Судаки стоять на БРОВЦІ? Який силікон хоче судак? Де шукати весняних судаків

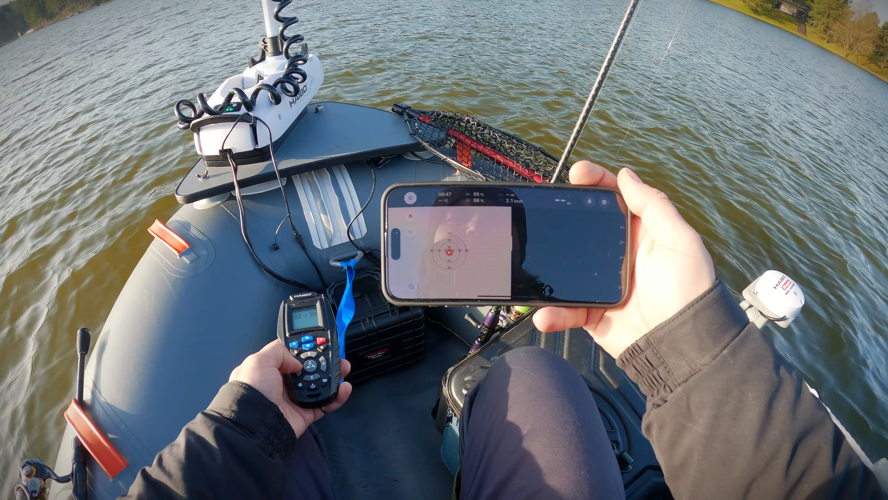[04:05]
Заряджений він на 98%. Зараз підгрузиться, все, пішло в нас 6 метрів глибина, дивіться.
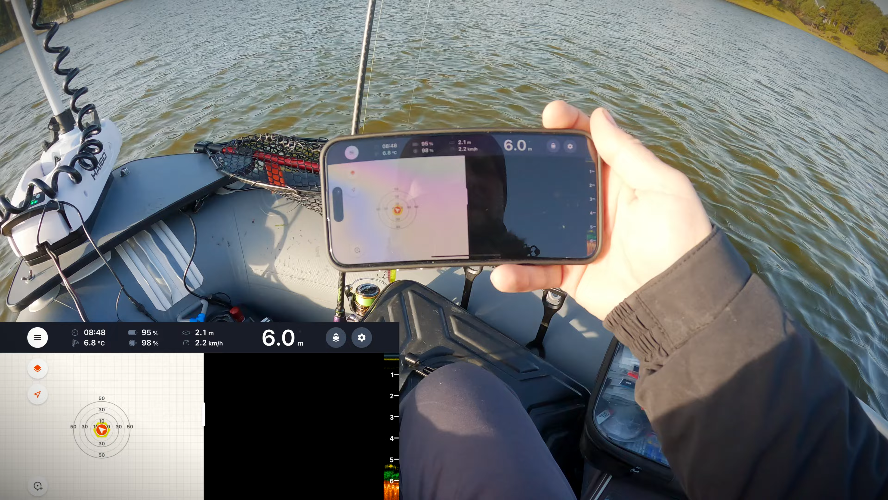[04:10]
On screen: depth 6.0 m, water 6.8°C, speed 2.2 km/h
І одразу ми бачимо, що під нами 20, дуже-дуже дивись.
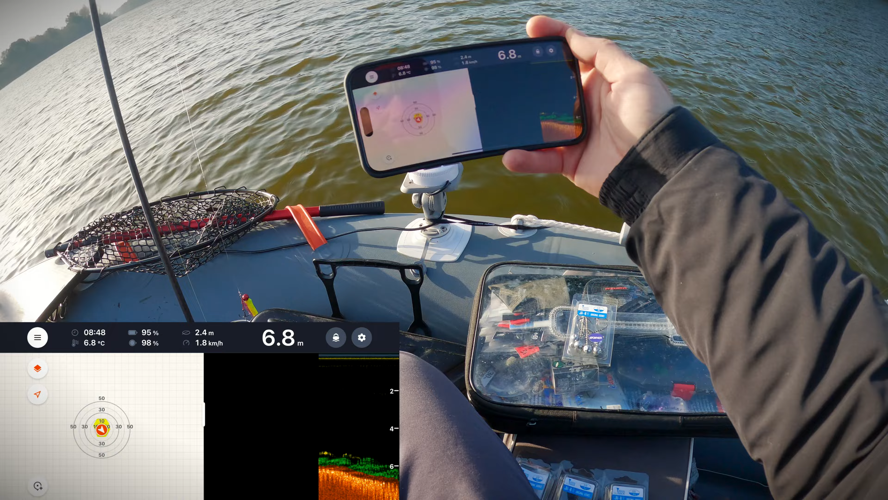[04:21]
On screen: depth 6.8 m, water 6.8°C, speed 1.8 km/h
Бачиш, яке скупчення. Да. Зараз будемо малювати. Толя, ну подивись, він там не скаче. Риби дуже багато, от прям дуже, друзі, дивіться. Нормально він в воді лежить?
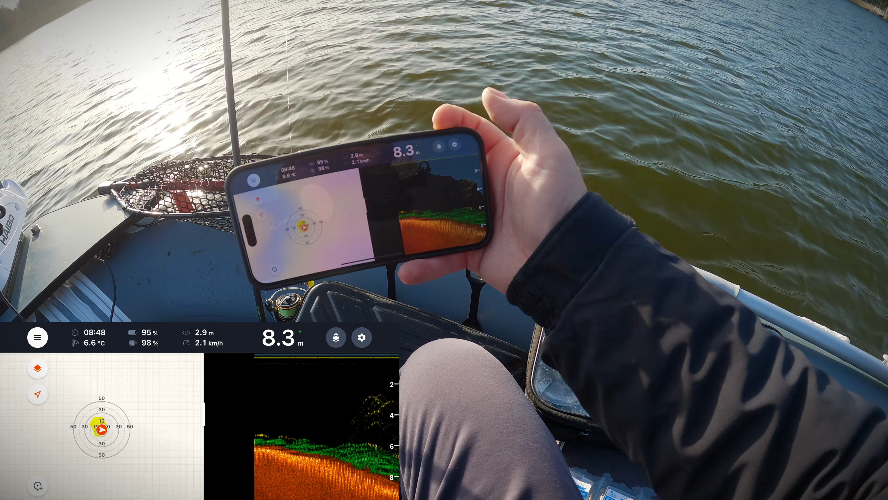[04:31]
On screen: water 6.6°C, speed 2.1 km/h
Да. Коротше, дивись, весь свал 9 метрів.
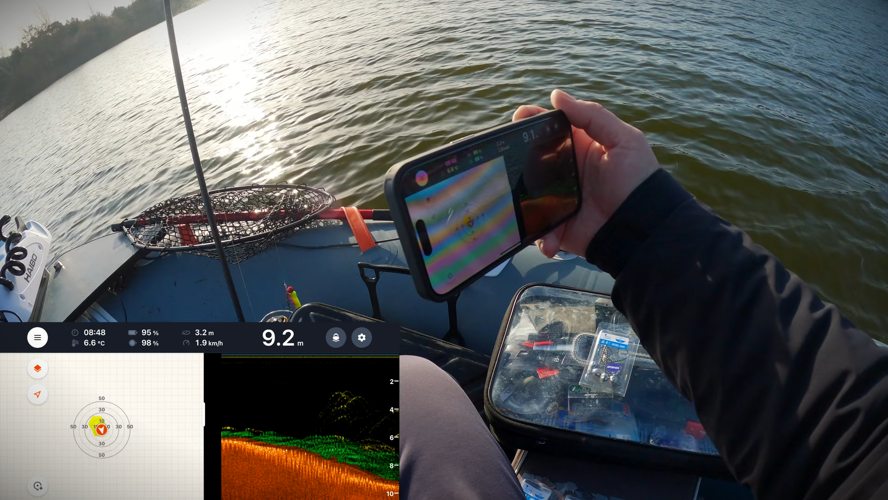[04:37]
On screen: depth 9.2 m, water 6.6°C, speed 1.9 km/h
Бачиш? Весь свал забитий білою.
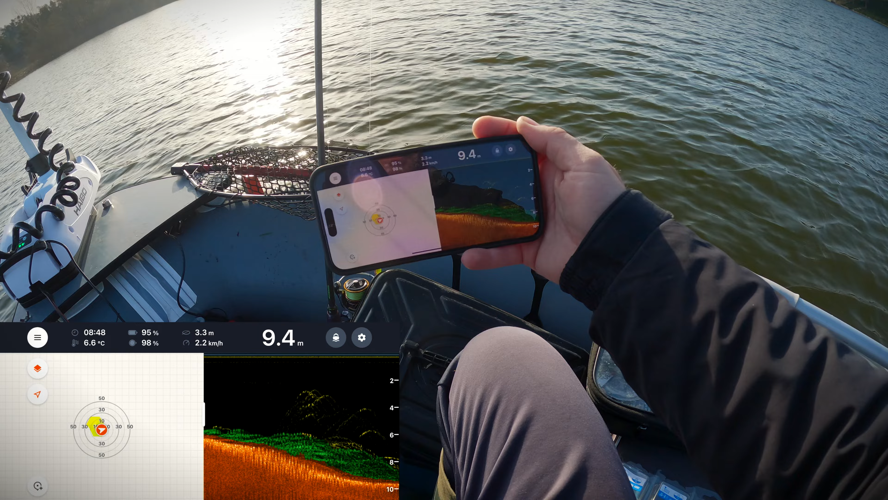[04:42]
On screen: depth 9.4 m, water 6.6°C, speed 2.2 km/h
От ми спускаємося, 9,5 метрів. Так, дивіться, друзі, скільки зараз тут білої риби.
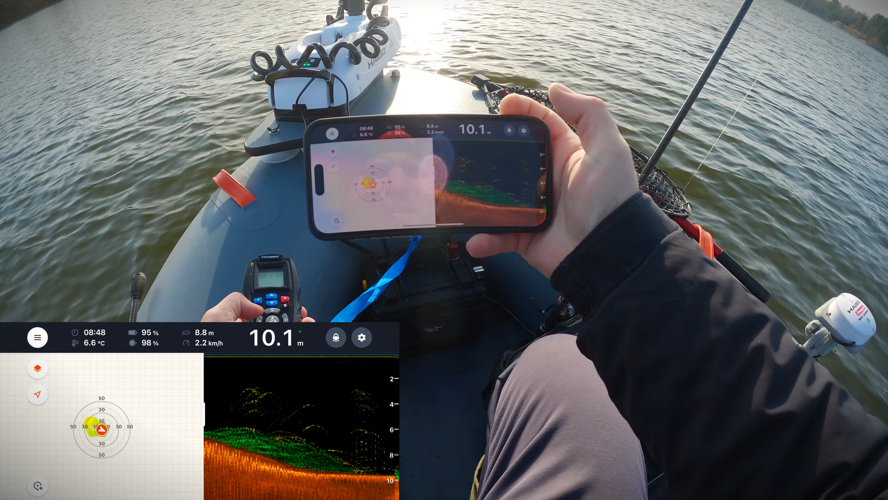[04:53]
Давайте так трошки луч змінимо. Просто забитий. Зараз ми скануємо площу аж 8 метрів.
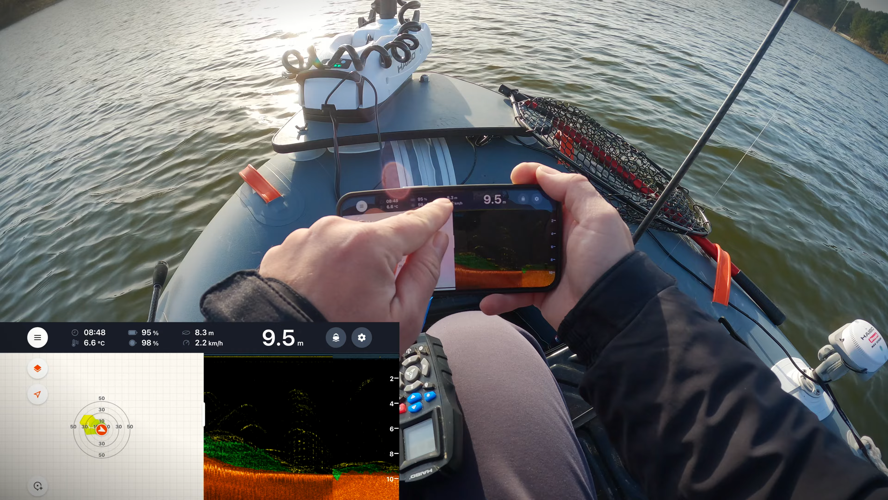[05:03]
On screen: depth 9.5 m, water 6.6°C, speed 2.2 km/h
Бачите, ось знизу, вірніше тут показую, що під човном в нас п'ятно нашого, пляма нашого луча становить 8 метрів. От зараз глибина 10 метрів, теж є біла риба, але тут рівне дно.
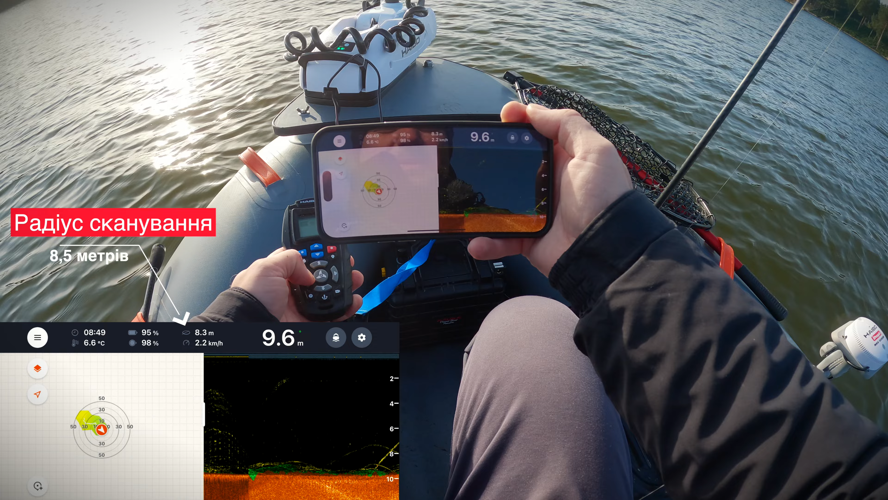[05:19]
On screen: depth 9.6 m, water 6.6°C, speed 2.2 km/h
І нам треба знайти зараз саме треба знайти нам зараз саме
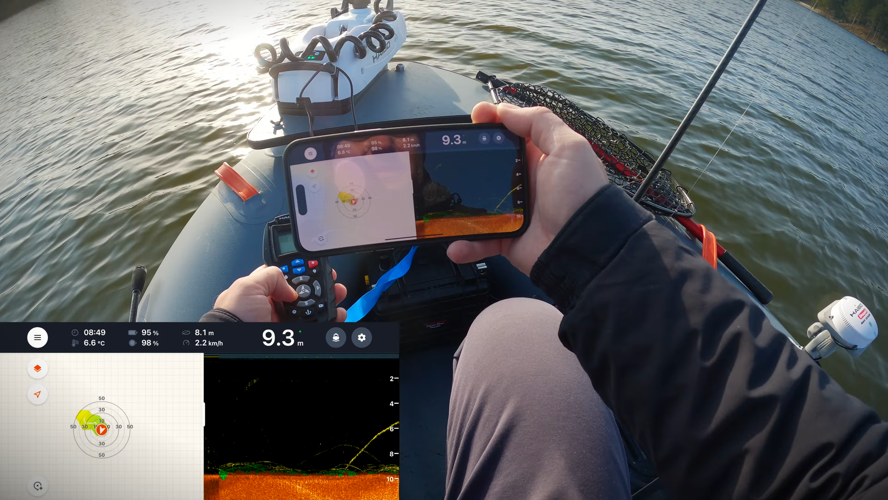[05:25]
On screen: depth 9.3 m, water 6.6°C, speed 2.2 km/h
звал. Дивіться, 8,5 метрів.
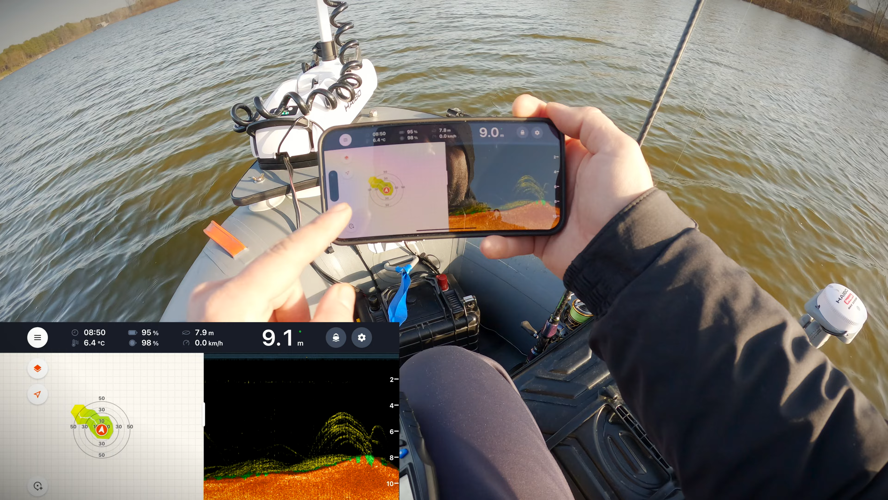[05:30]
On screen: water 6.4°C, speed 0.0 km/h
Єдине, що я ще не знайшов, мені от хотілося б, щоб виробник цих ехолотів, ПО, додав можливість перемальовувати, налаштовувати глибини, я маю на увазі кольорову палітру, тому що я так розумію, що тут розрахована на більші глибини, і от коли такі перепади там від 4 до 10 метрів,
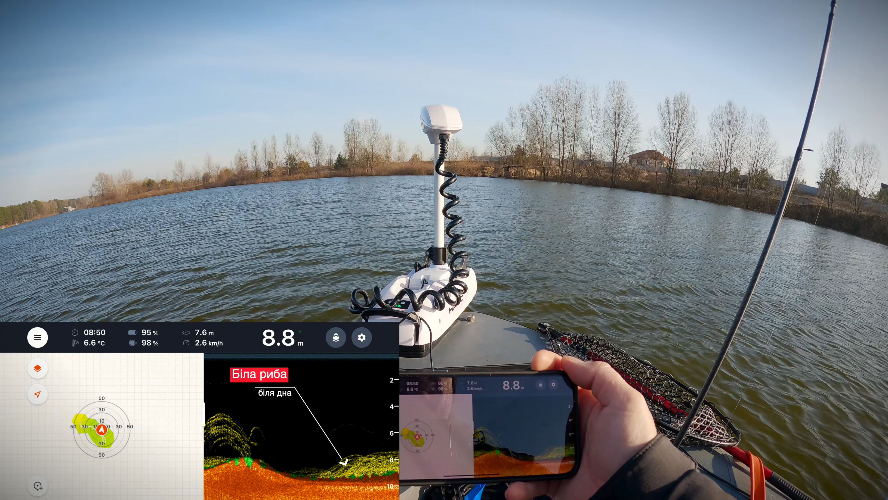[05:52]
On screen: depth 8.8 m, water 6.6°C, speed 2.6 km/h
майже не змінюється оця кольорова гама, бачите? І забати ми бачимо, але хотілося б, щоб чітче промальовувало. Отут толь під нами прям плотна кількість білі, тут 8,5, 8,6 метрів. І от починаєте, бачите, з 9 метрів просто починається забито білої риби. 9-8 метрів. Ось тут, мабуть, ми і станемо, да, Толь? Так, доїхали до мене нарешті моє замовлення голівки.